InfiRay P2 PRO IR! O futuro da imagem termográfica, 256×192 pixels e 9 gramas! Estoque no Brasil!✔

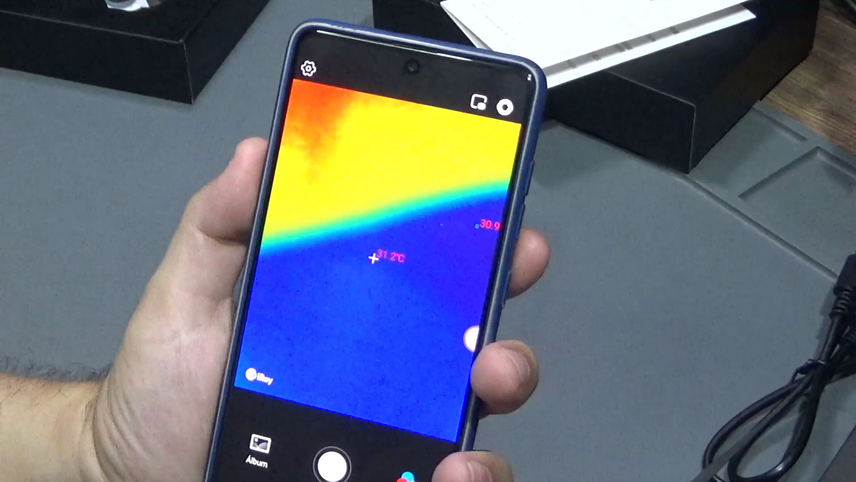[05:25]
On screen: spot 31.2°C
você tem já indicando aqui a temperatura no ponto central, tá?
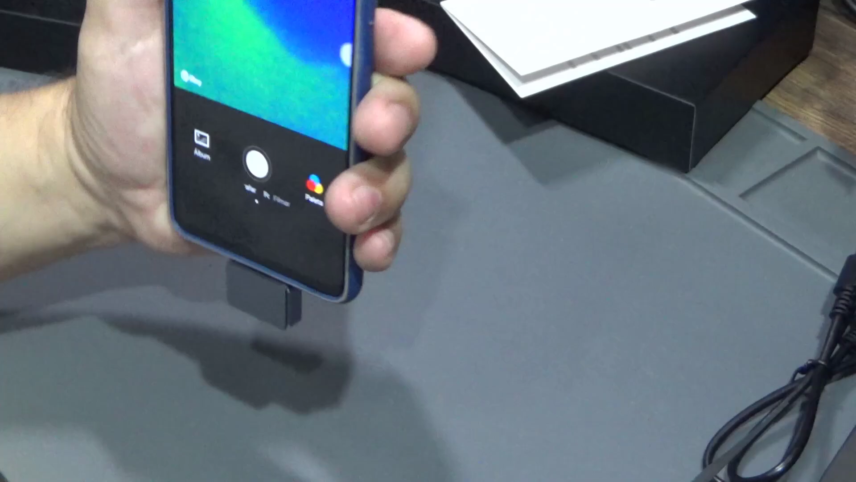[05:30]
Você vai apontar a câmera e ele vai mostrar a temperatura nesse ponto central,
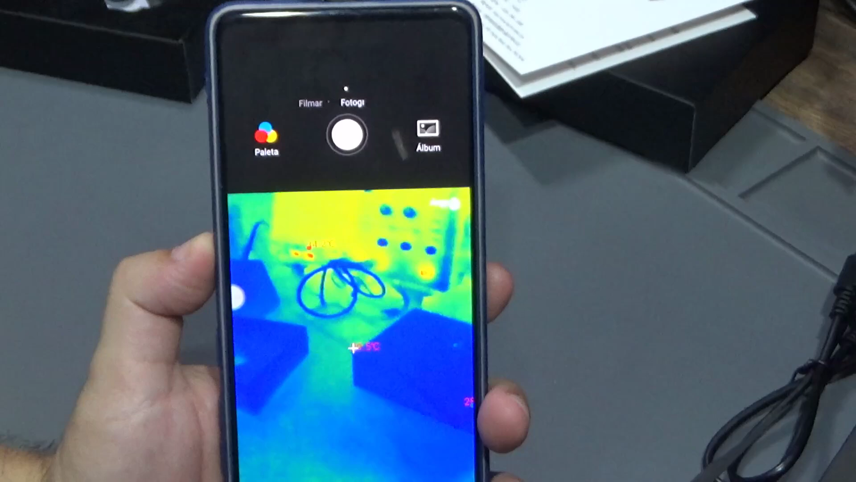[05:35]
ok?
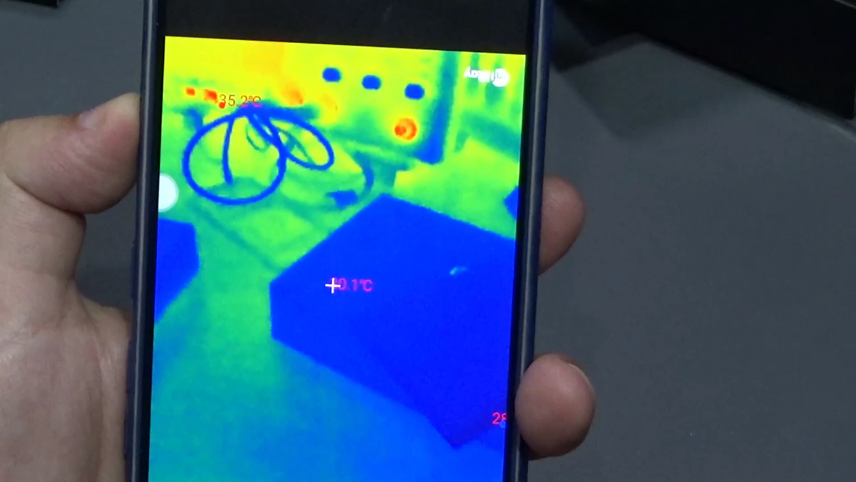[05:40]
Mas aí você não tem como selecionar o ponto que você quer medir, né? É uma medida mais instantânea, né? No profissional você já vai ter essa possibilidade de escolher,
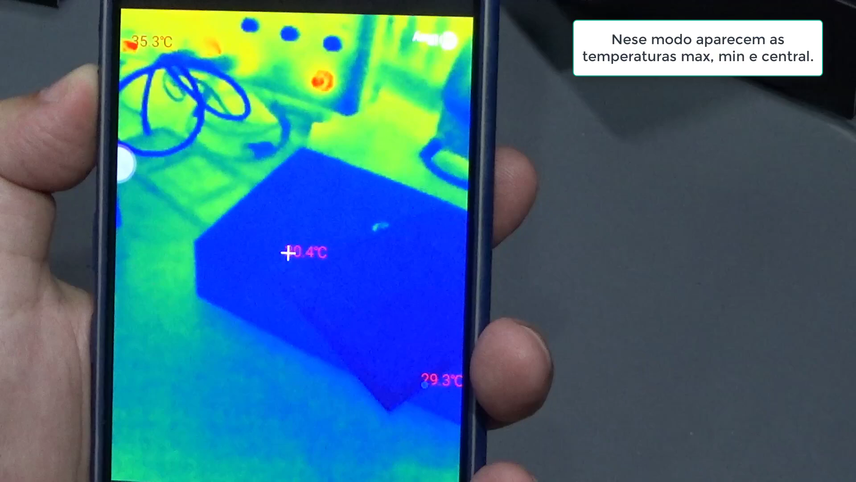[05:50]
On screen: max 35.3°C, min 29.3°C
basta eu vim aqui, ligar a função pra profissional e aí aparece aqui em cima,
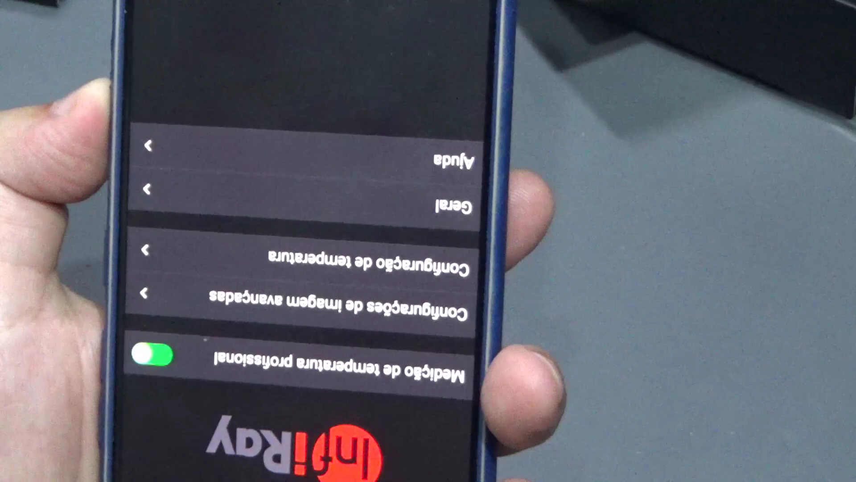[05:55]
régua, retângulo,
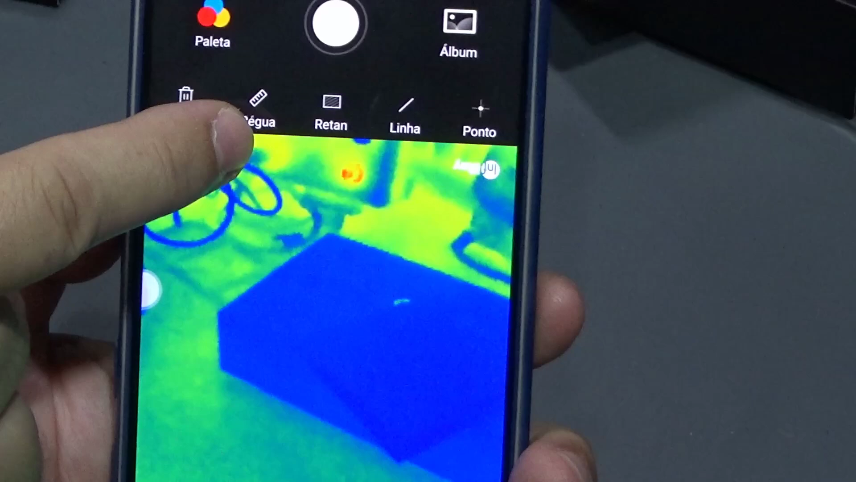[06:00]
linha e ponto, tá? Eu vou escolher, por exemplo, se eu escolher régua, vai aparecer aqui essa régua graduada, você pode inverter a imagem também, tá, pessoal?
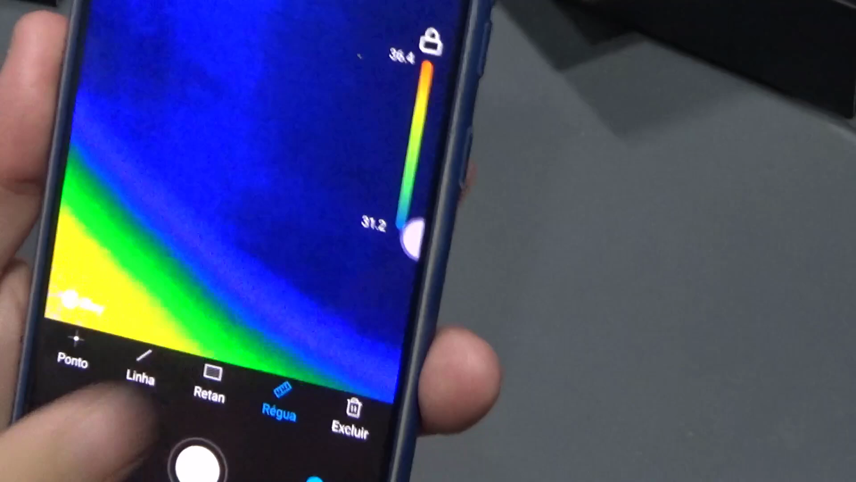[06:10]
Tô invertendo aqui a câmera, mas você pode inverter a imagem também, tá? Aqui, aparece essa reguinha aqui de lado, mostrando o range de temperaturas e as cores,
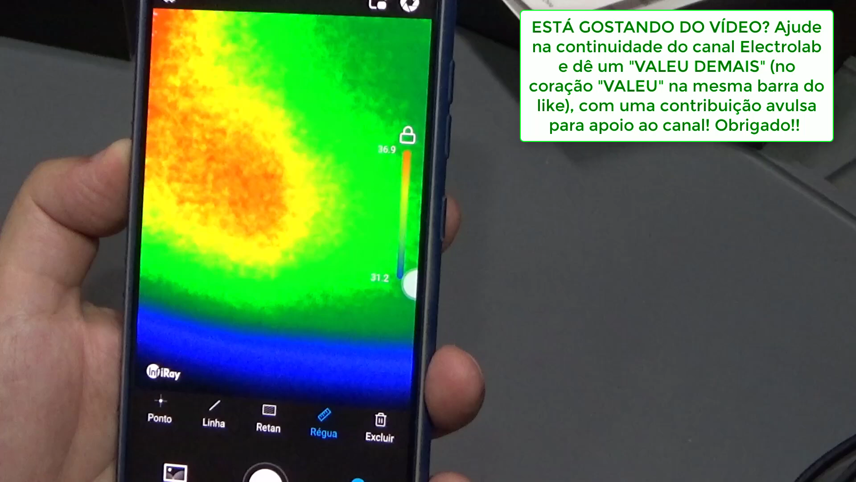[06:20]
mas se eu escolher, por exemplo, ponto, eu posso vir aqui, ó,
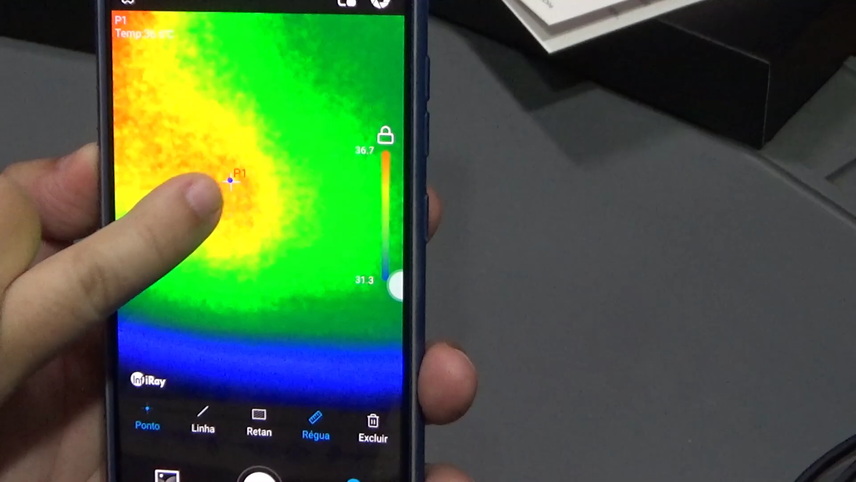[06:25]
e marca um ponto P1 e ele mostra aqui em cima a temperatura do ponto P1.
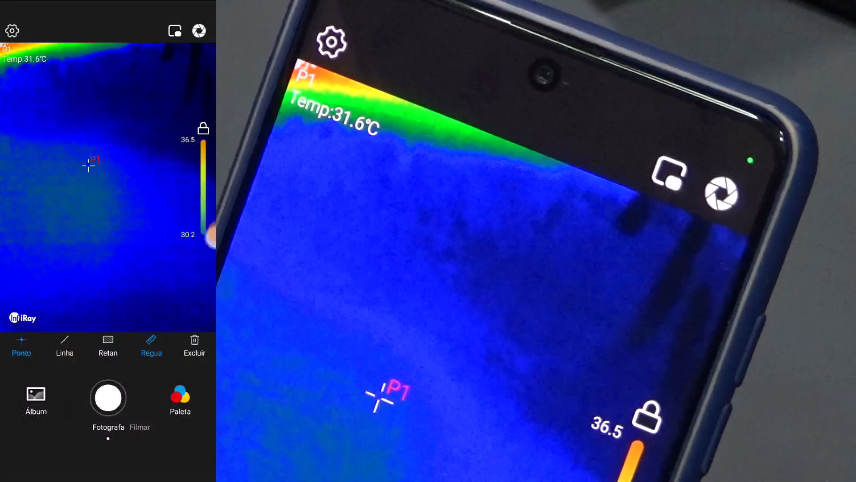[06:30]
On screen: spot 31.6°C
Muito bem, e aí ele aparece aqui a temperatura do ponto, eu quero escolher um outro ponto, vou pegar uma área mais quente aqui,
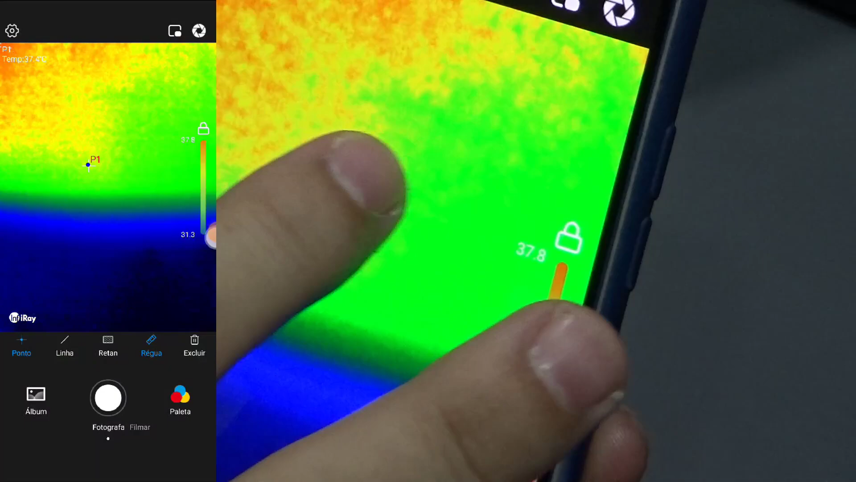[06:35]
ó, vamos pegar aqui, eu clico aqui P2, ele mostra a temperatura de P2 também, o que é bem bacana.
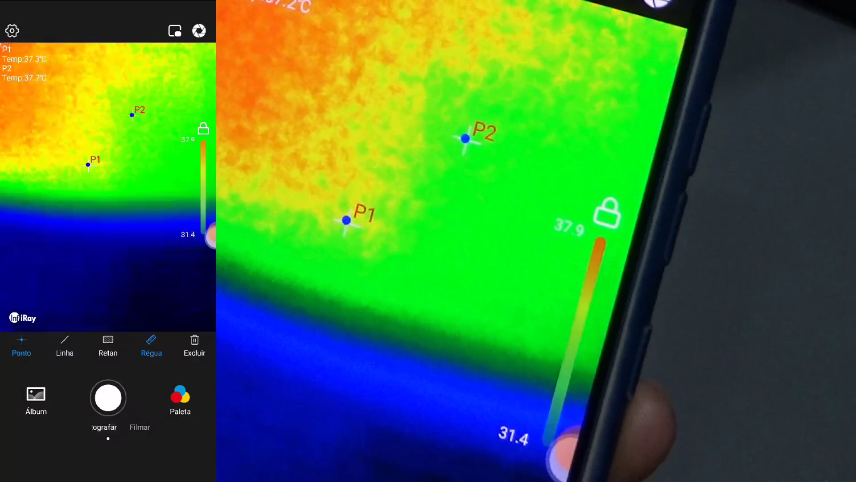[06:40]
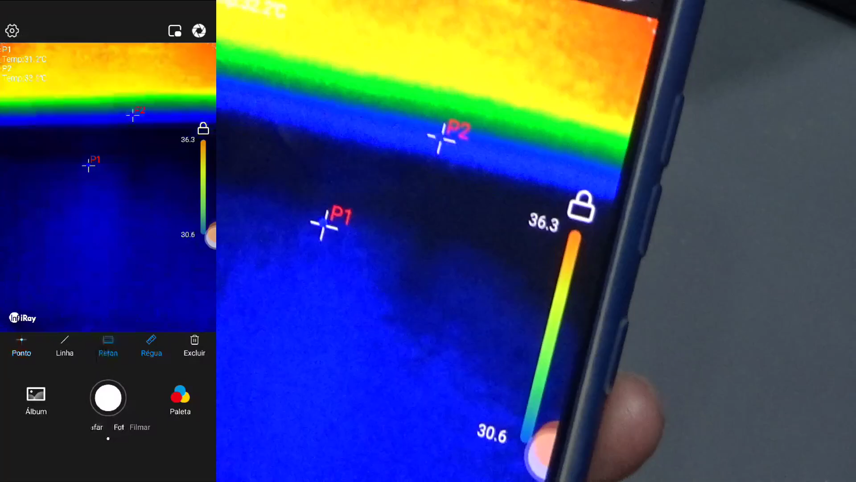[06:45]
Agora, olha só que interessante, se eu botar aqui retângulo e criar um retângulo aqui, ele vai mostrar aqui nos dados,
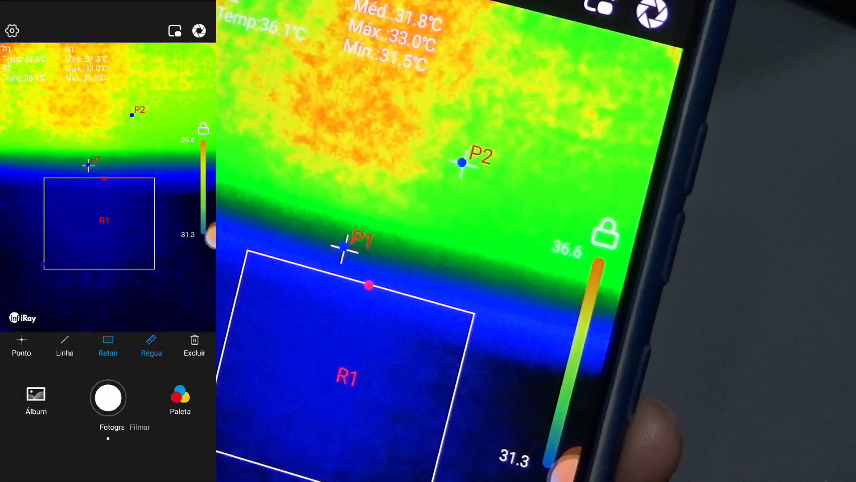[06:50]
On screen: max 33.0°C, min 31.5°C
vou botar aqui na posição melhor pra gente enxergar,
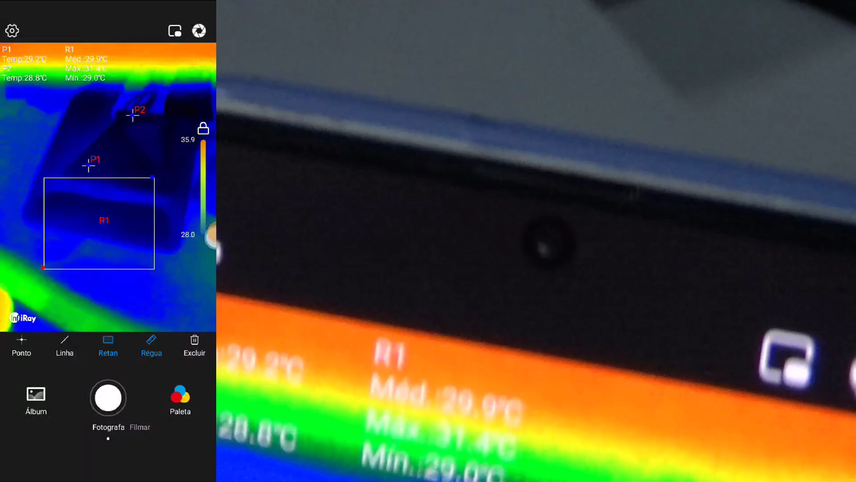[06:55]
os dados do retângulo com a temperatura máxima,
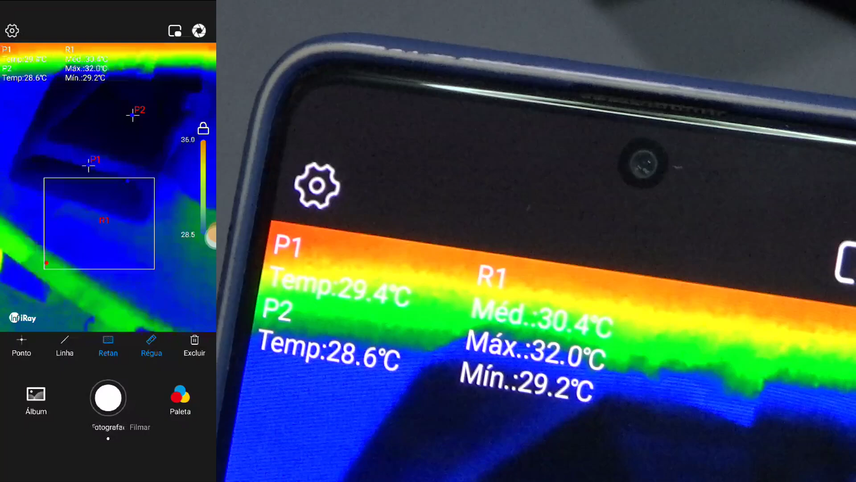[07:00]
On screen: max 32.0°C, min 29.2°C
média e mínima daquele retângulo que eu desenhei, que é bem bacana e linha também,
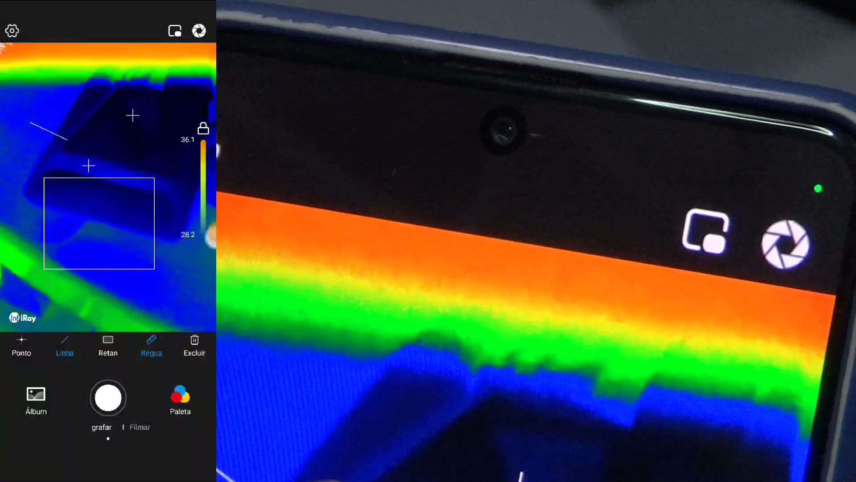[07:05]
eu posso desenhar uma linha e ele fica mostrando a temperatura e a diferença entre os pontos da linha.
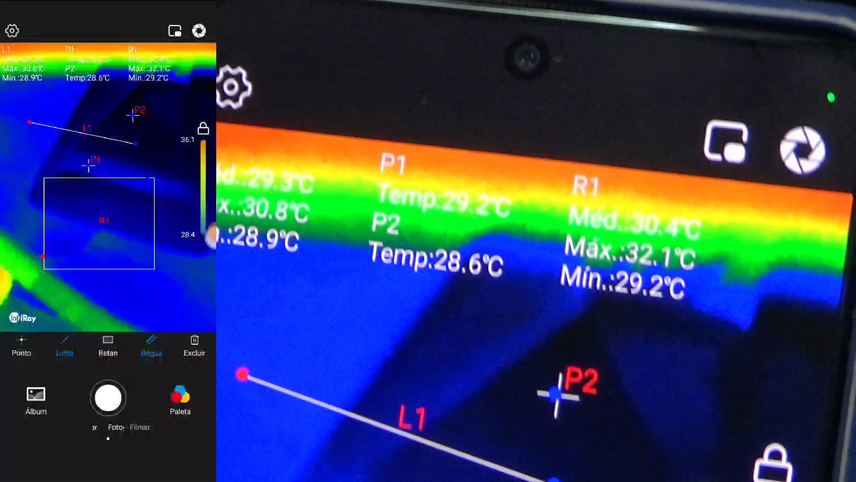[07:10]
Olha que recurso bacana, tá vendo aqui, ó, eu posso testar, fazer uma linha aqui,
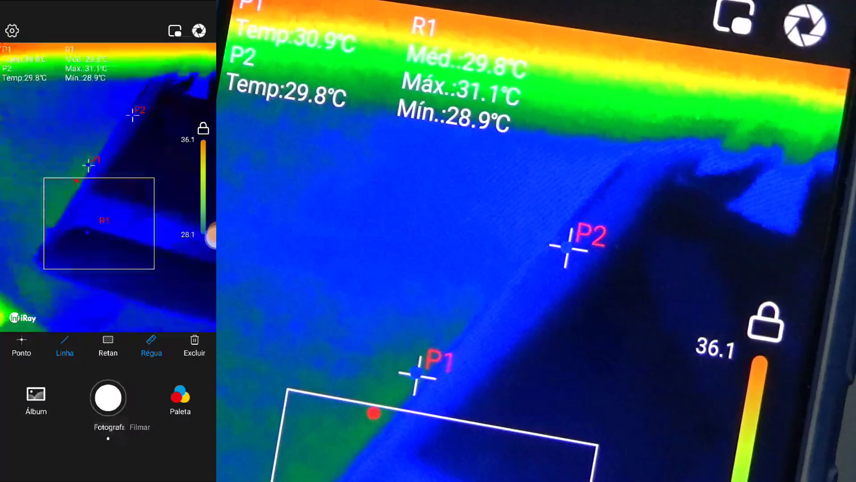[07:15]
On screen: max 31.1°C, min 28.9°C
vou fazer de novo uma linha e ele mostra ali a temperatura, então tem um ponto,